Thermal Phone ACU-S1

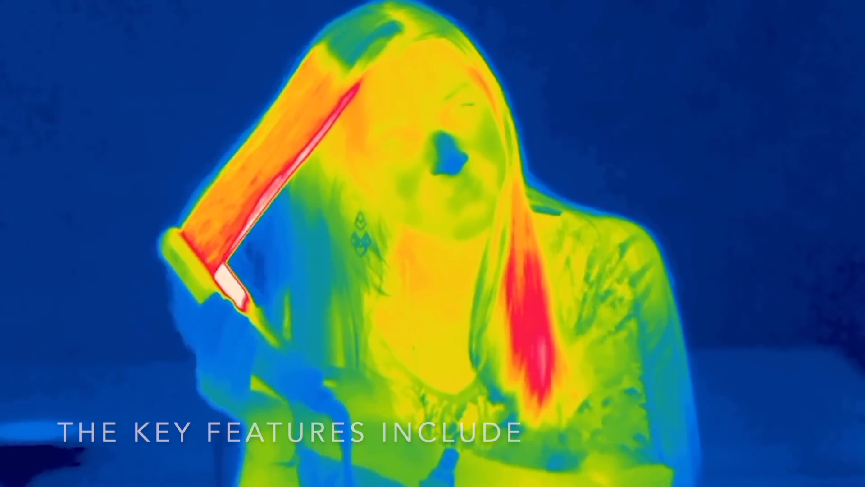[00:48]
the key features include smart device platform open android platform easy to
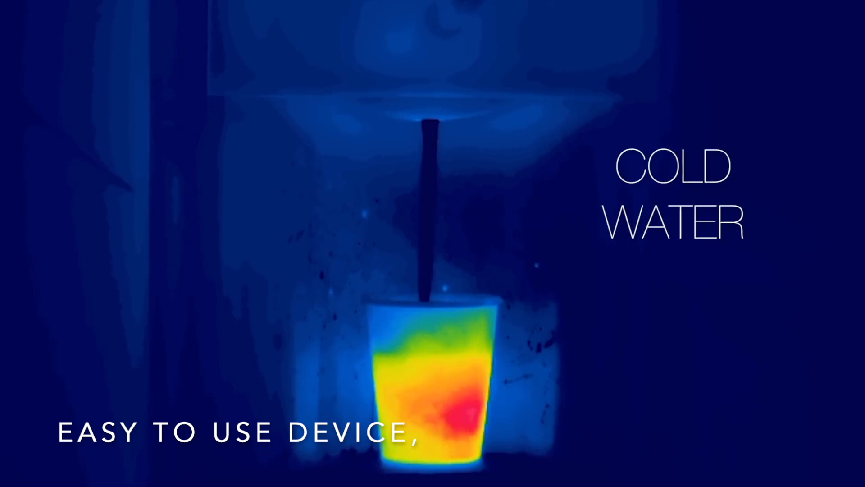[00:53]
use device
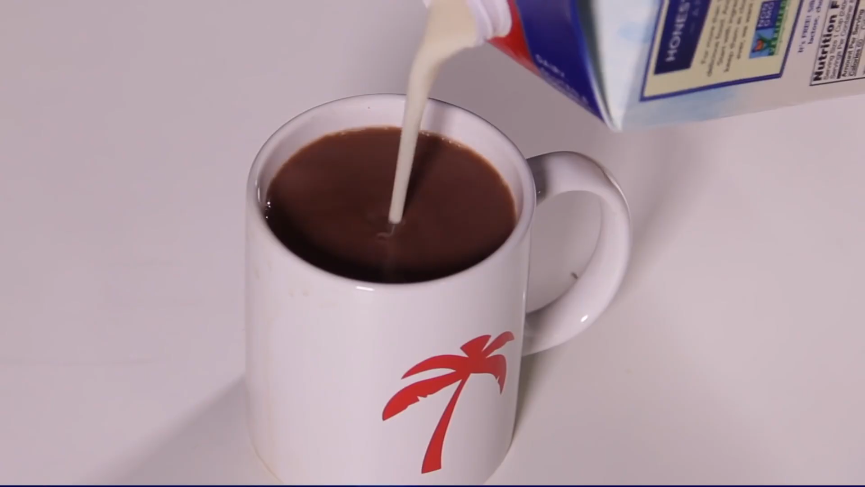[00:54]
256 by 192 ir detector
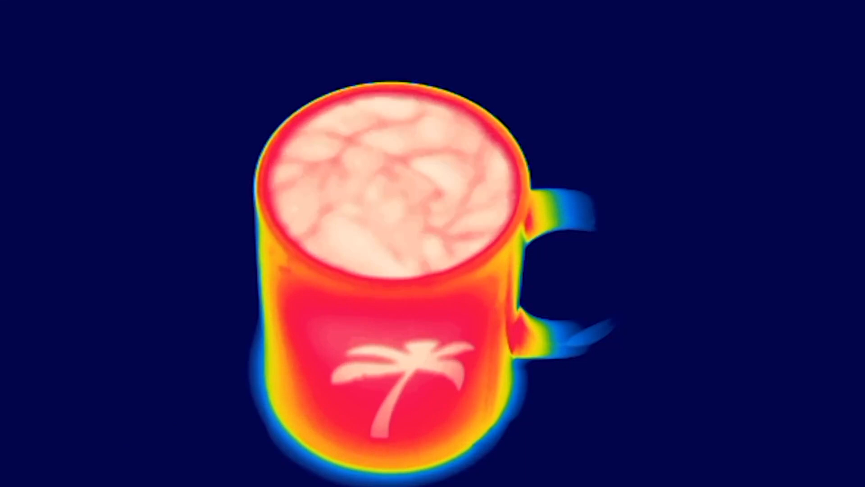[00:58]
48 mp digital camera temperature range of
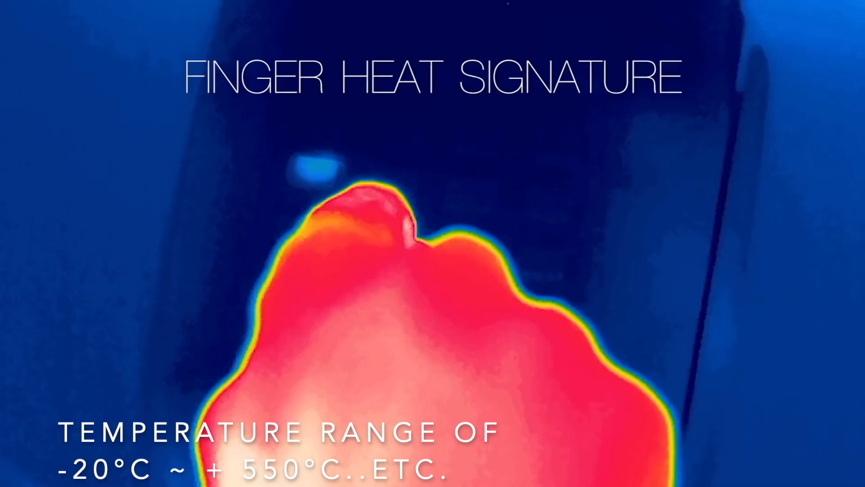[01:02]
minus 20 degrees celsius plus 550 degrees celsius etc
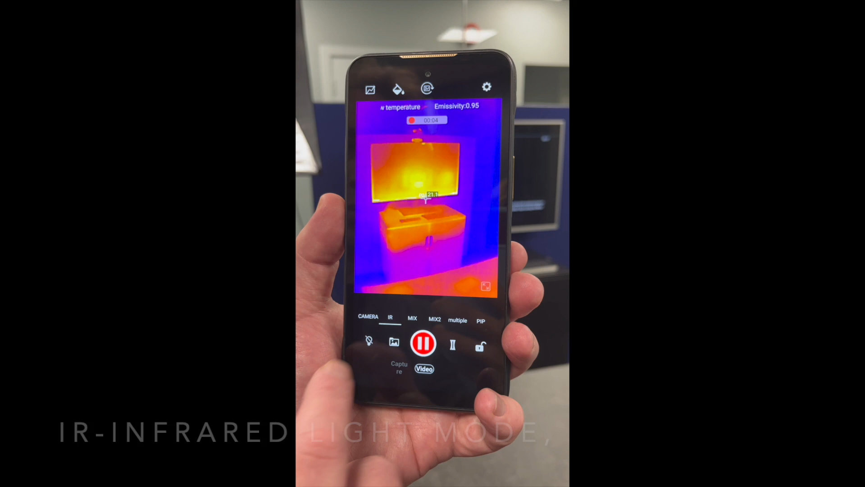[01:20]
mix mode which means infrared and visible image fusion with hybrid image filtering
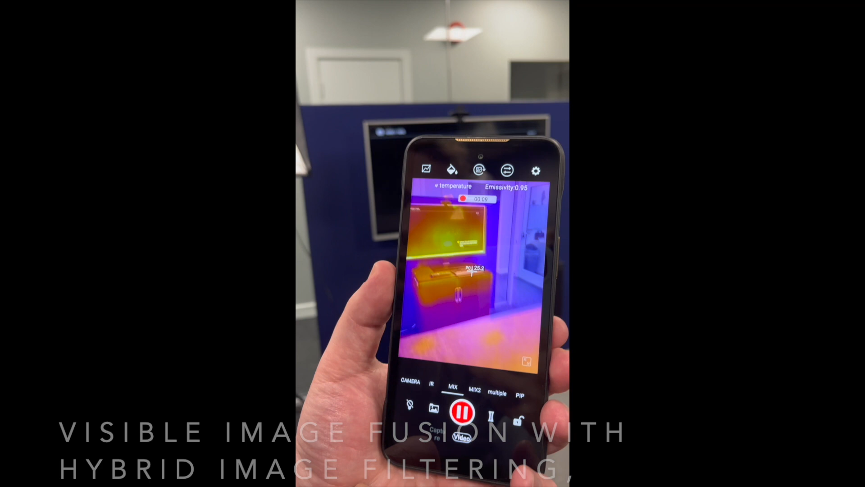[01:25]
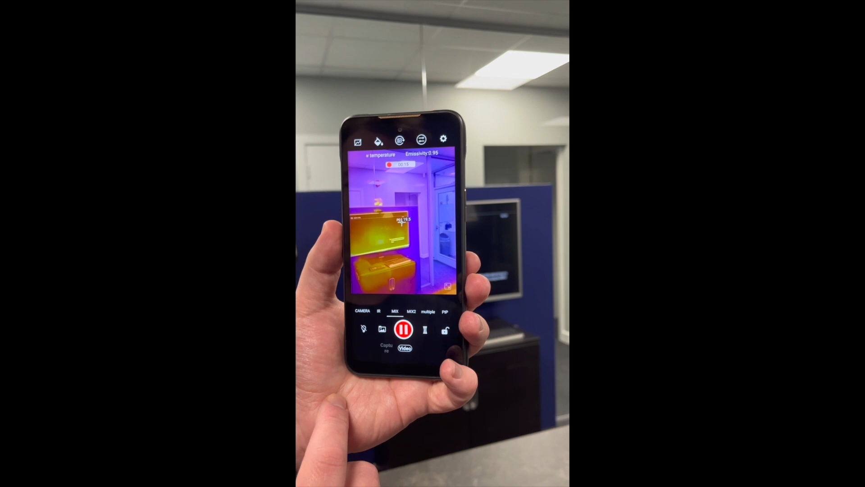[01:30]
mix 2 mode it eliminates the need to take additional
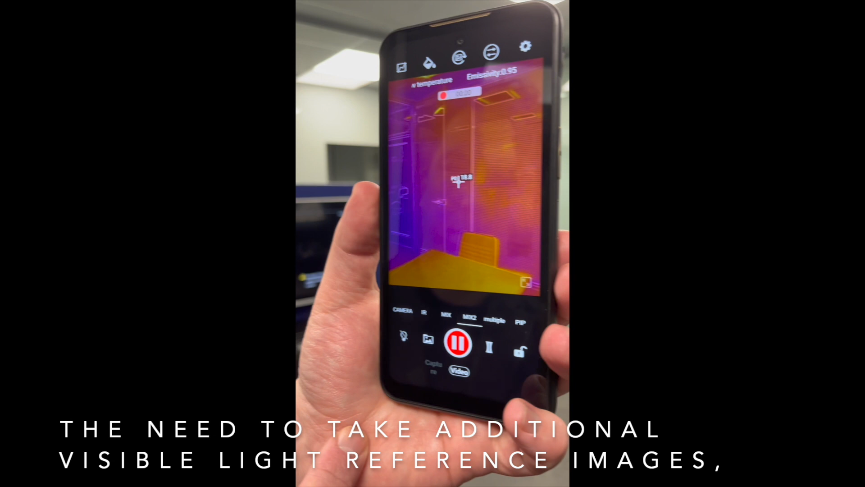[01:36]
visible light reference images and can make it easier to demonstrate to clients what and where the problem is
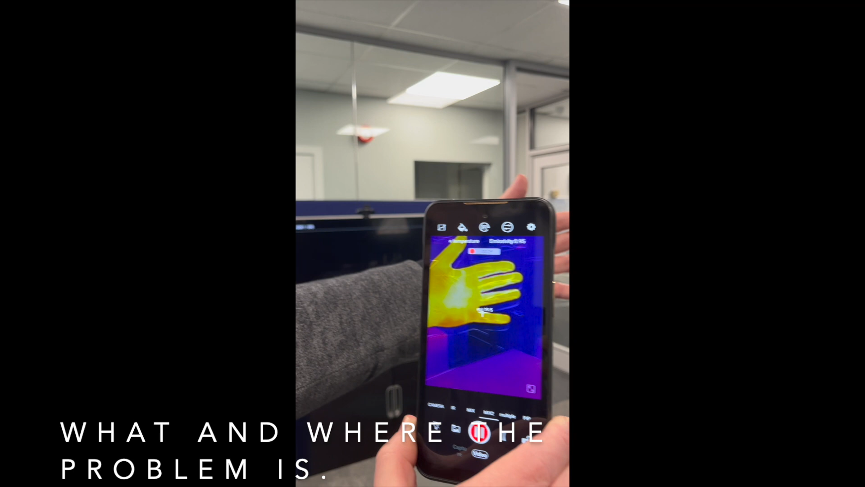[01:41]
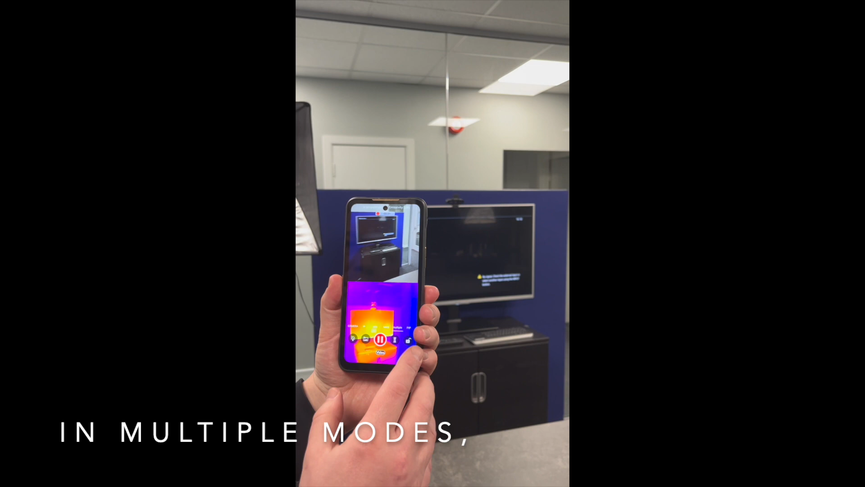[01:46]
in multiple modes you can view two images at the same time normal mode and thermal camera mode
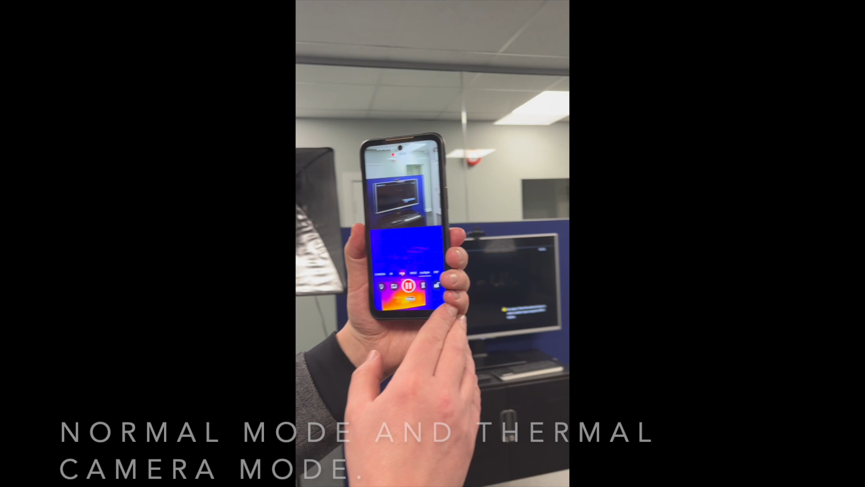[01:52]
pip mode is picture in picture mode
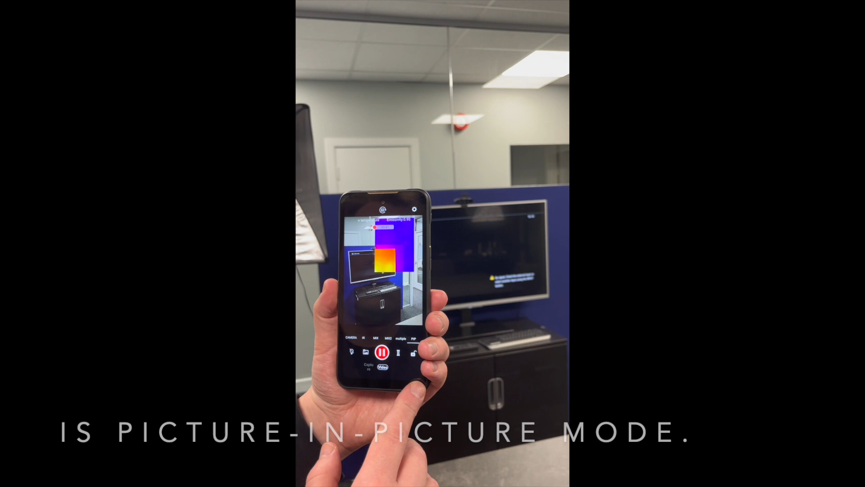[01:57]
you can drag the image around to get a thermal image